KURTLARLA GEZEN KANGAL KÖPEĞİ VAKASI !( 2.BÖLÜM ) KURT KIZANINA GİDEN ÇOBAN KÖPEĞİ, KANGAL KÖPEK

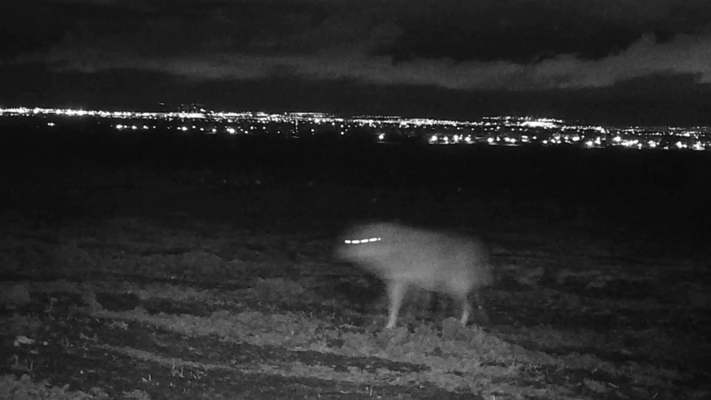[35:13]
Bu büyük ihtimal bu kangal köpeğiyle çiftleşen dişi kurt.
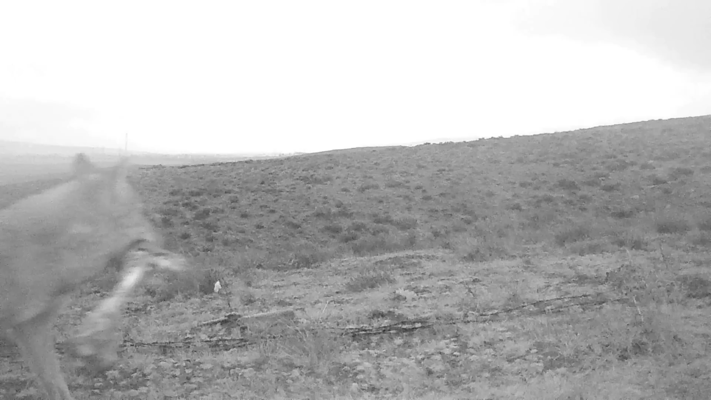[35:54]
Süleyman abinin fotokapanı bazen video, bazen ne hikmetse resim çekiyor. Burada da bir kurt görüntüsü var. Ağzına kemik almış gidiyor. Bu da giderken ki arkadan çekilmiş resmi.